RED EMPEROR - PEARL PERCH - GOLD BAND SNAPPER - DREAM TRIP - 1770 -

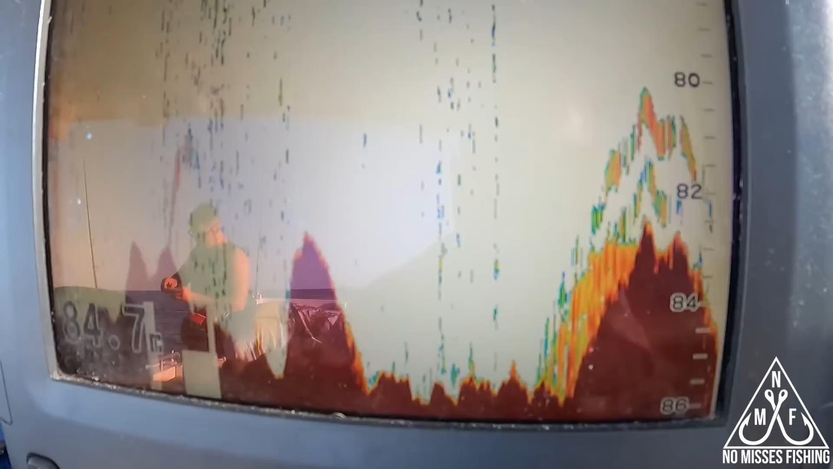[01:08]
There's a good rock loaded with some fish. We'll see what we can do. We'll pull a drift. Good gold band, maybe. It's fighting like one.